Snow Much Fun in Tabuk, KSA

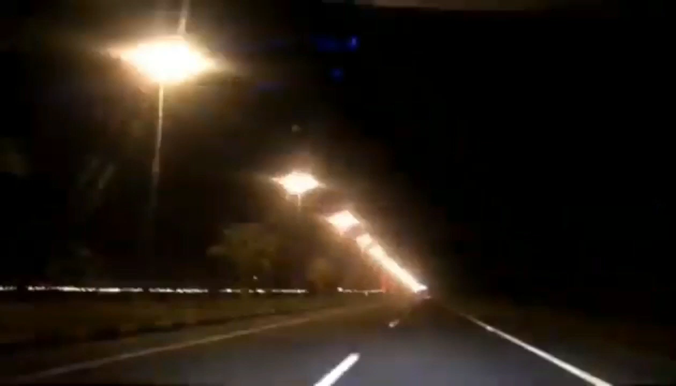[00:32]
Ang inyo pong nakikita ngayon, ito po yung daan dito po sa Tabuk, Saudi Arabia.
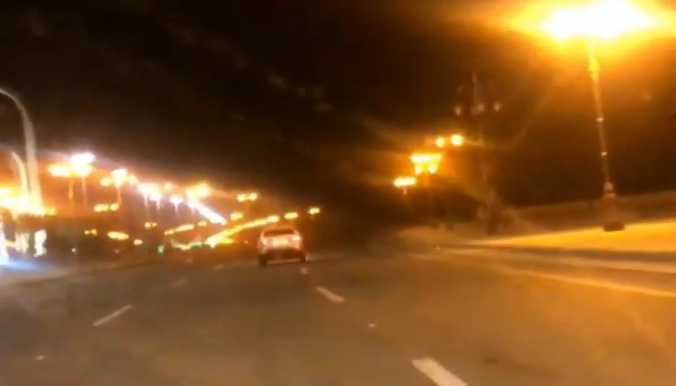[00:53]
Kung magbabiyahe kayo ng gabi, tapos ito po yung ngayon yung pinaka-landmark. Pag nakita nyo po ito kung saan man, nag-isa lang yata ito. Ito po yung palatanda na nandito kayo sa Tabuk.
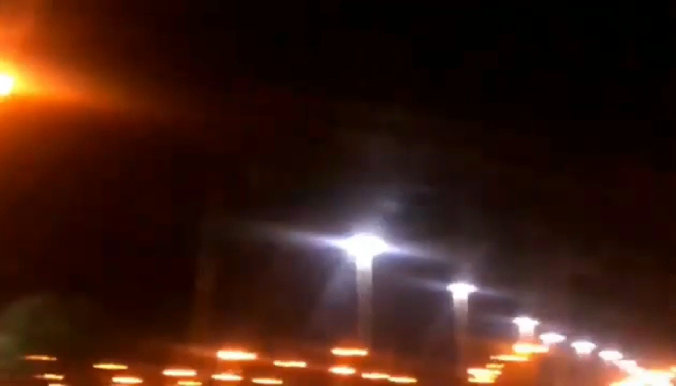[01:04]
So, babiyahe po kami papunta sa Snow Mountain, Snow World. Susubukan natin kung gaano nga ba kalamig at kung gaano kadami yung snow doon ngayon. Samahan nyo ako. Tara!
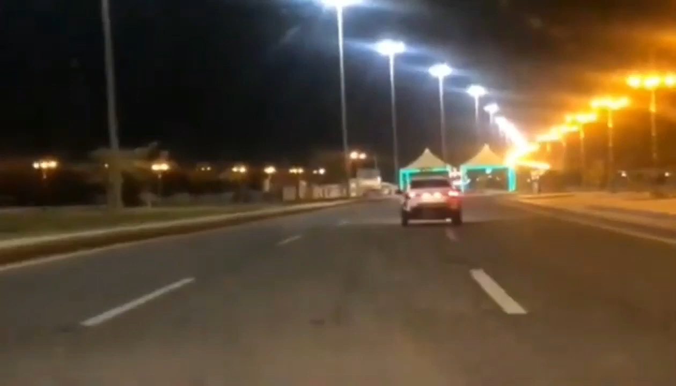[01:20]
Hello, sweet grief.
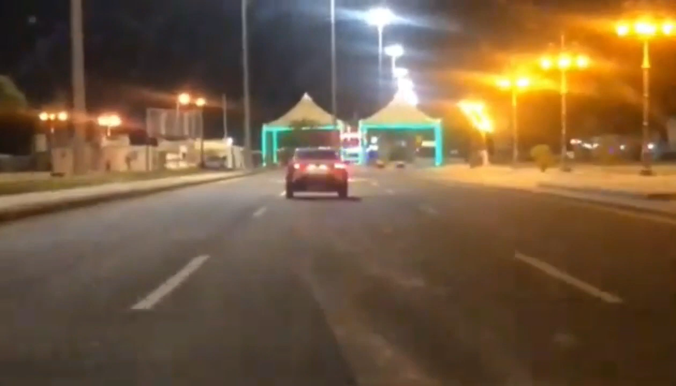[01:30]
I know you will be the death of me. Feel like I'm running out of ecstasy. Ito pong nakikita ninyo sa unahan ngayon, bali ito po yung checkpoint,